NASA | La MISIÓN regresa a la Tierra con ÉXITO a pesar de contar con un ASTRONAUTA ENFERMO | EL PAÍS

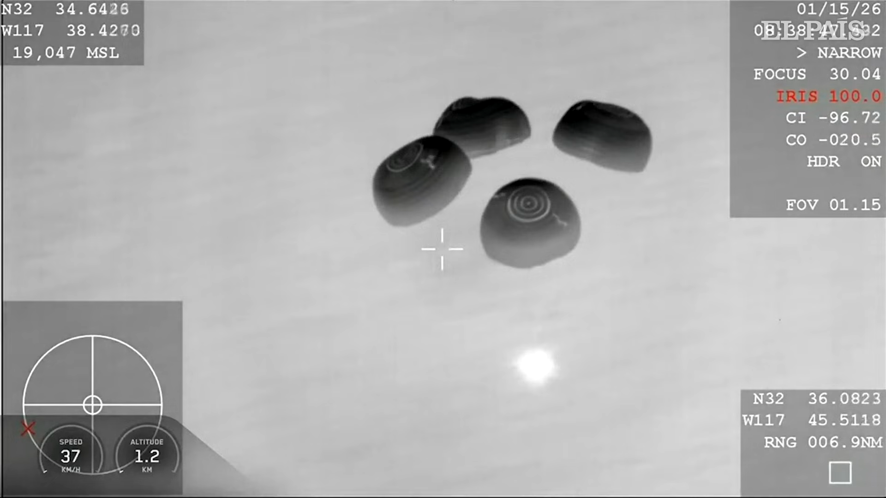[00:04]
These main parachutes help decelerate the spacecraft.
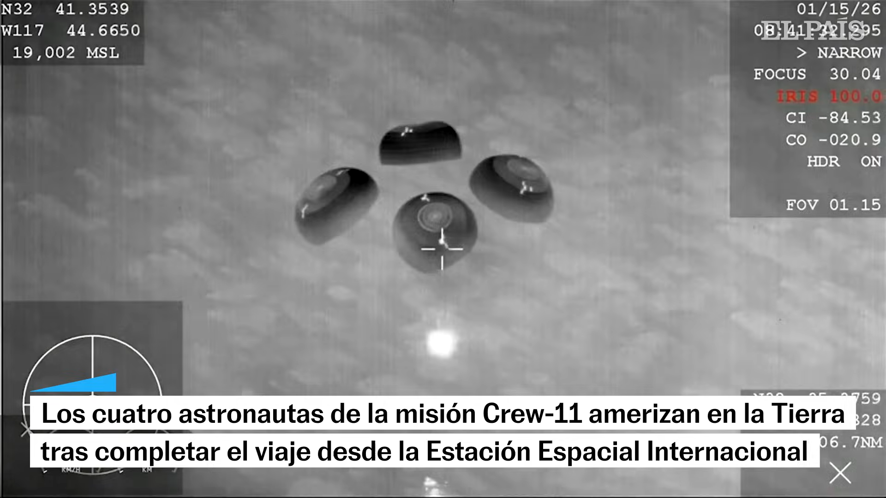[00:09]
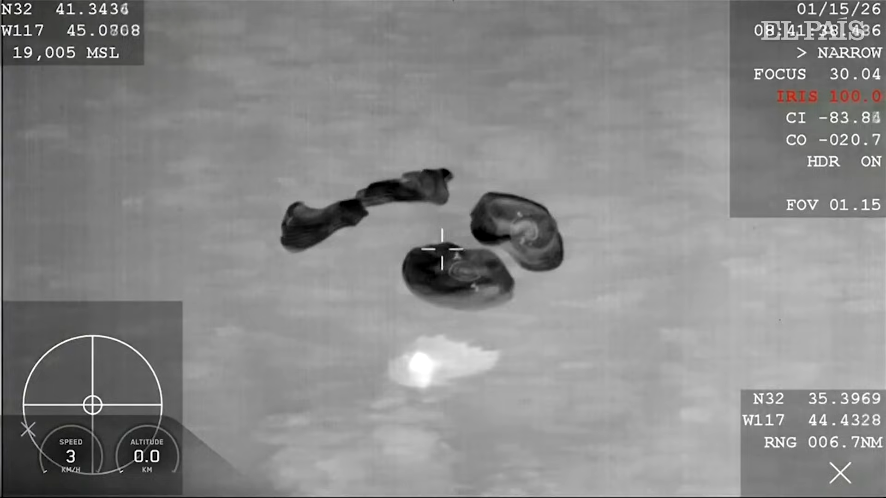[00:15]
Splashdown of crew 11 after 167.
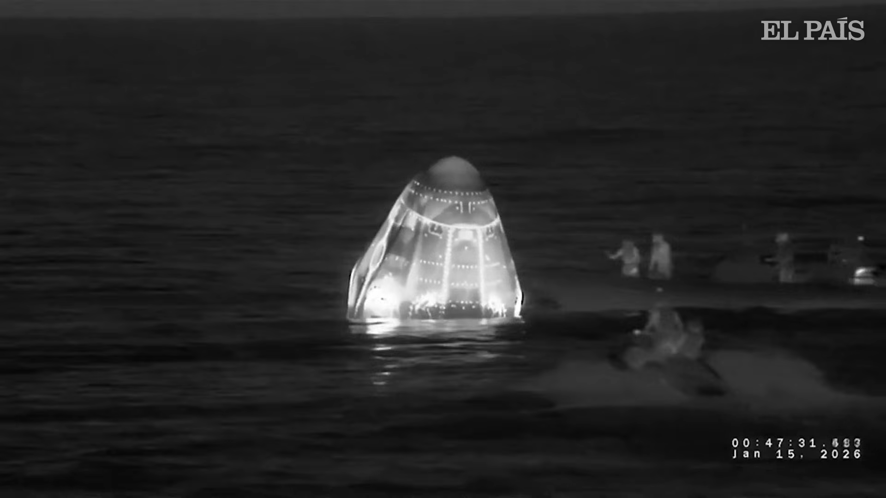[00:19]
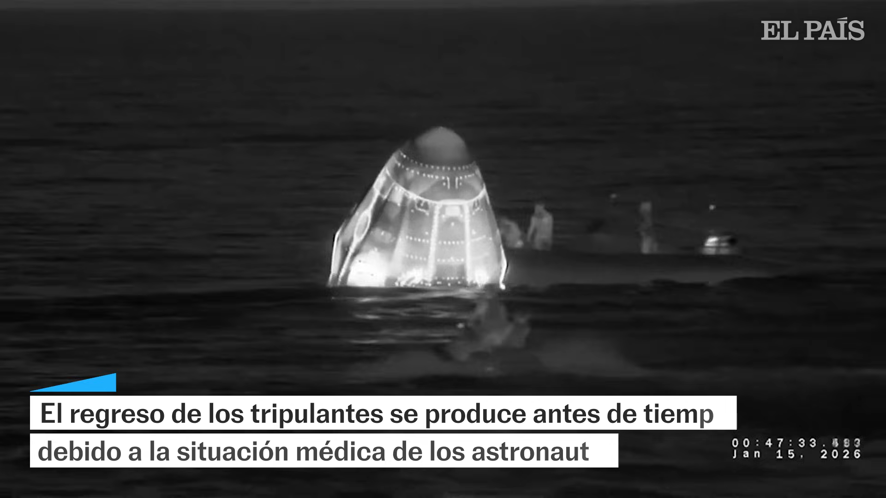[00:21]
We've got some folks here approaching the